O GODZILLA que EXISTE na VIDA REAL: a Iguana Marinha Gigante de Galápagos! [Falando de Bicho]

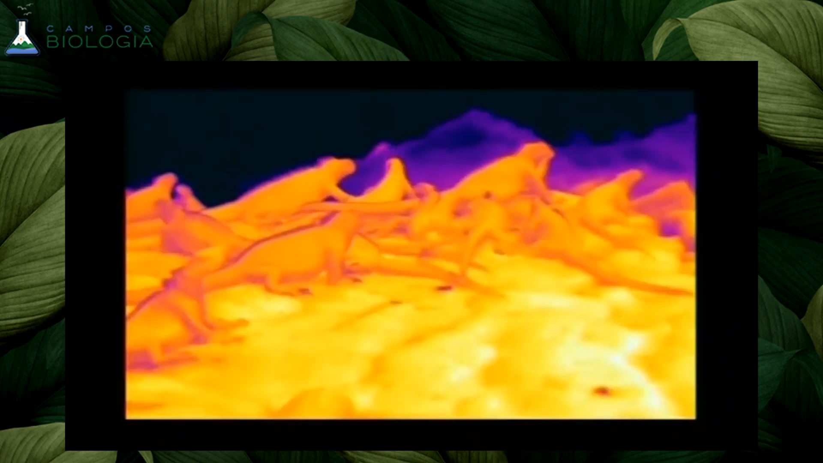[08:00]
Então ela fica recebendo calor para o seu corpinho continuar realizando suas funções para digerir seu alimento, entre várias outras coisas.